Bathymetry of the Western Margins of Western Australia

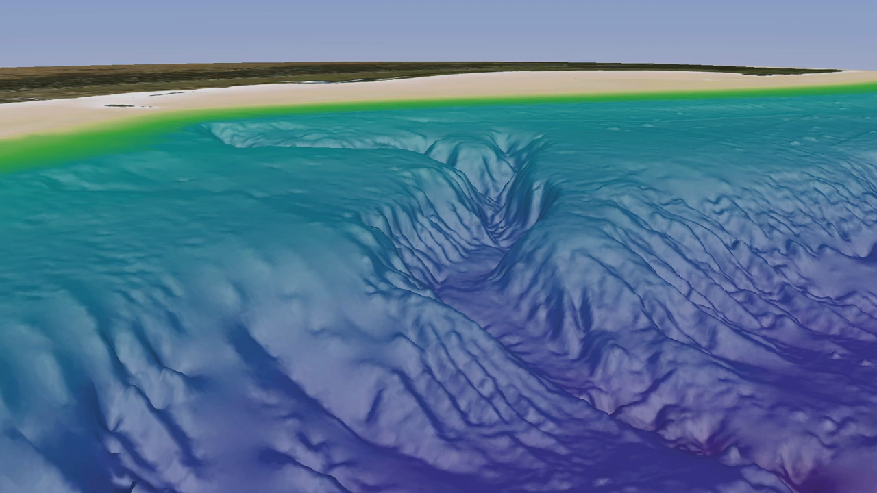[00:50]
This video shows data acquired by Geoscience Australia in a previous marine survey in deep water to the northeast of the current search area.